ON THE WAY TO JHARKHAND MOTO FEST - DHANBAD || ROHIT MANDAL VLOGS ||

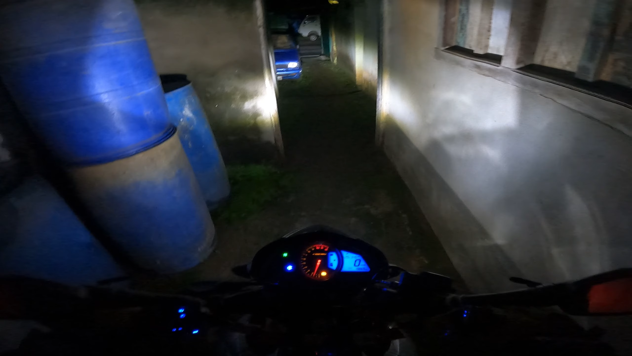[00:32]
मैं जब तक रेडी हो रहा था तब तक मैंने बाइक को वार्म अप करने के लिए छोड़ दिया था।